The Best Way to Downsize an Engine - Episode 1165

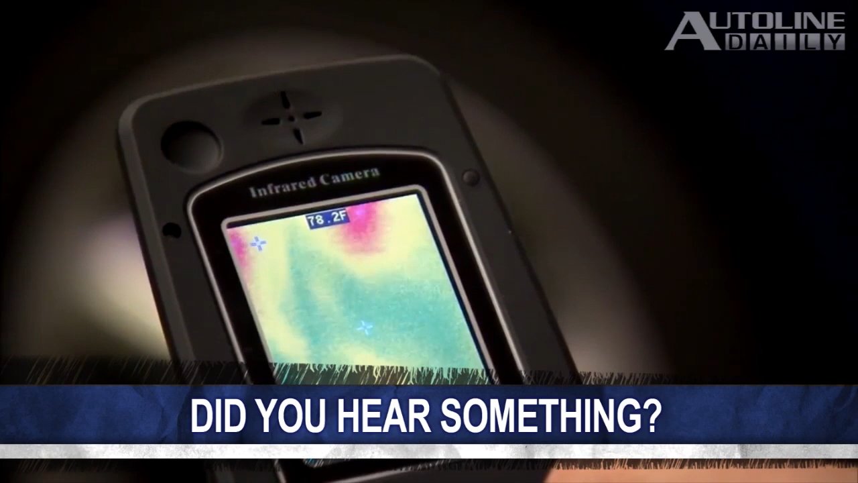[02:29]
On screen: spot 78.2°F
The company is the first automaker to use the thermal image technology to locate and fix air leaks to help improve interior quietness.